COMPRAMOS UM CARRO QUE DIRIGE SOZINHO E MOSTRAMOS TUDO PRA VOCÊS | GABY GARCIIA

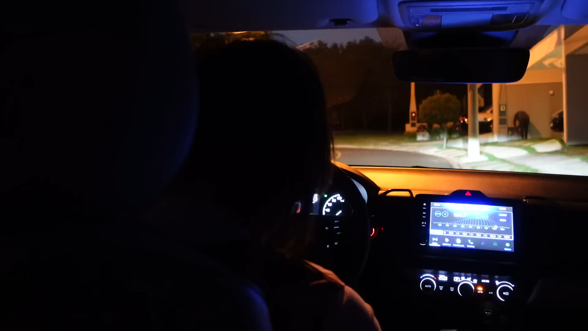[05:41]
É aqui dentro do condomínio, gente. O Matheus também tá com a gente, tá aqui no colo, mas é porque a gente tá aqui dentro do condomínio. Ó, tem a luzinha que mostra ainda. Né? O seu também tem? Não, o meu não. É carro novo!